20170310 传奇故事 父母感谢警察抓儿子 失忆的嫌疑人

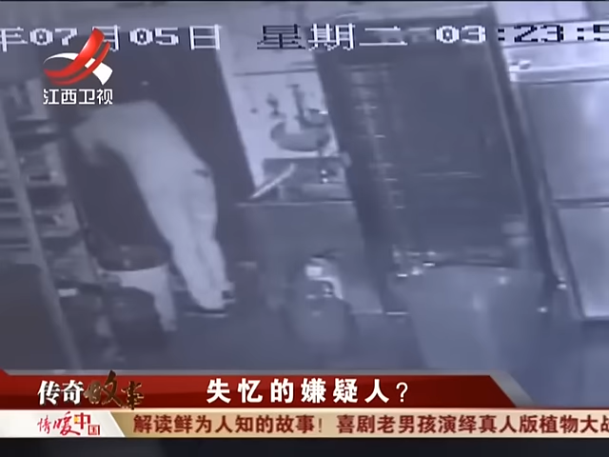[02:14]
2016年7月5号凌晨嫌疑人呢又露面了这次他盗窃了一家蛋糕店